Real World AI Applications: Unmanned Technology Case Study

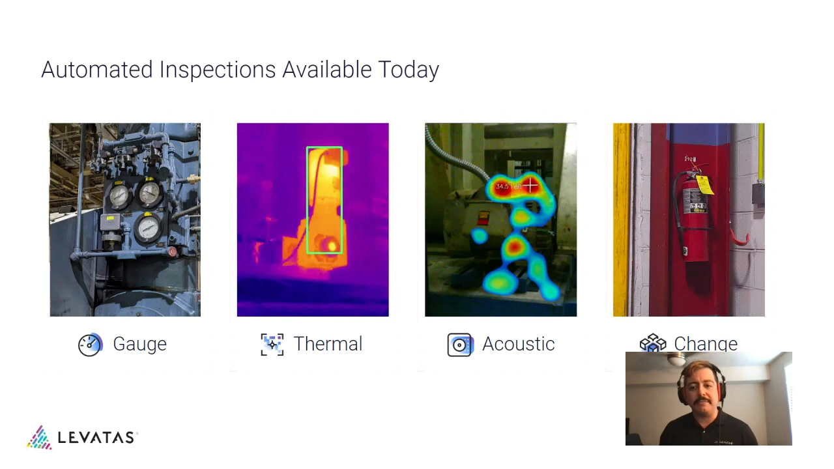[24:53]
The change detection model is in essence a collection of tools that allows the opportunity to experiment. For Ontario Tech, we're doing this specifically with fire extinguisher detection and also some other like fire hose kind of equipment. Next slide, please.
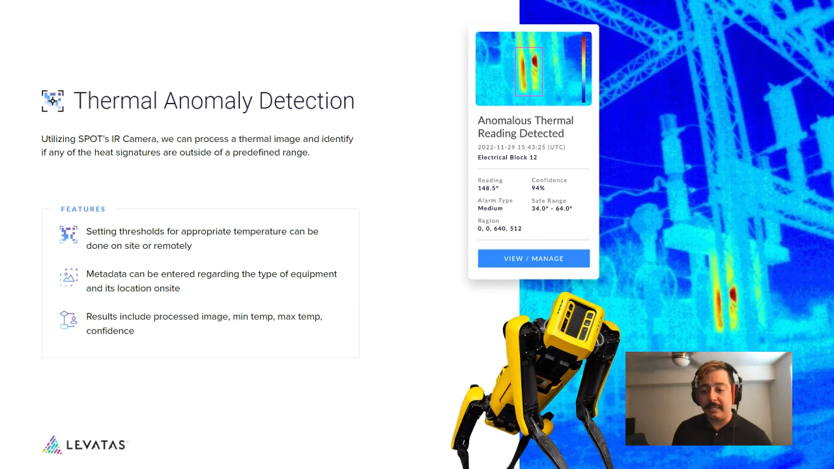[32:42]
Very similar to gauge and that we set thresholds except relate them to temperature. These are also associated with specific amount of metadata. And we have the opportunity to kind of correlate or compare readings as well. Next slide, please. These are showing some examples. These are not from OPG site, just to be clear, but I did just want to show how this works.
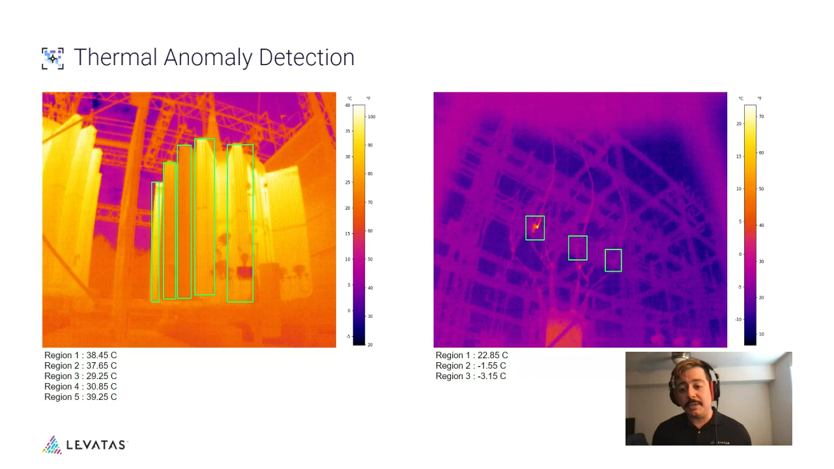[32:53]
When I mentioned that we have the ability to compare different readings, these are the types of use cases to think of cooling fins, insulators, and bushings as well. These are kind of the things that are important at these electrical substations we've learned in order to kind of compare. And I'll spare you guys kind of the AI part of it, but we could go to the next slide here.